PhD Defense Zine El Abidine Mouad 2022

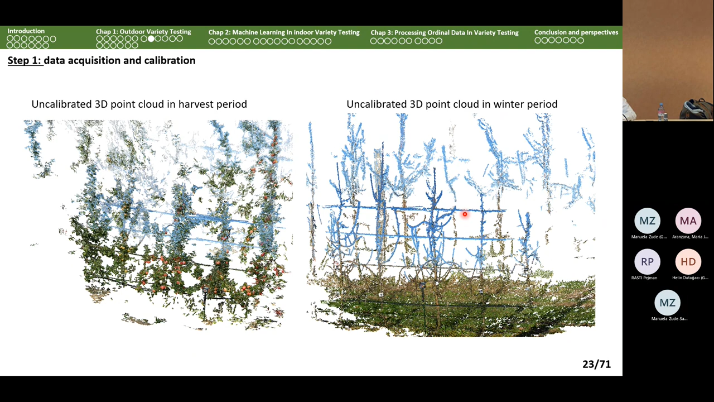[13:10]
So, now we need to make it, now we need to calibrate the point cloud, and for that we are going to use the reference object that we placed earlier.
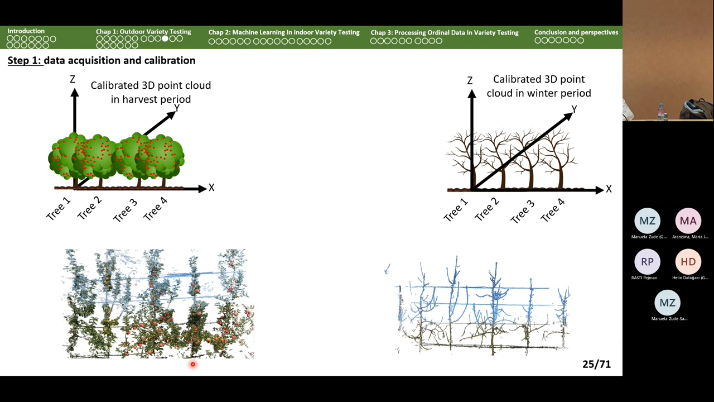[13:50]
and we can see that this calibration already almost aligned the point clouds between each other.
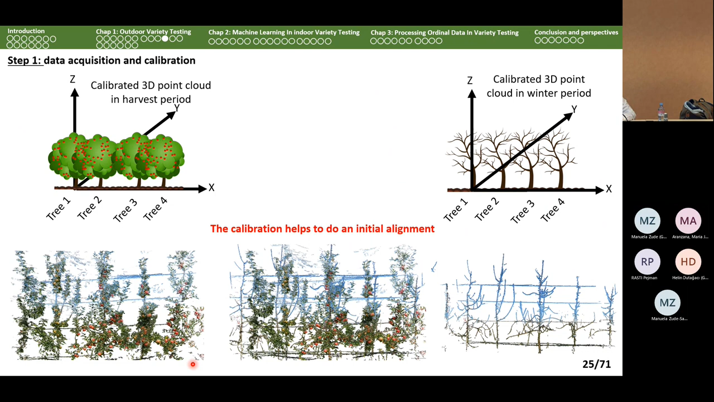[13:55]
Now, to quantify the calibration objectively,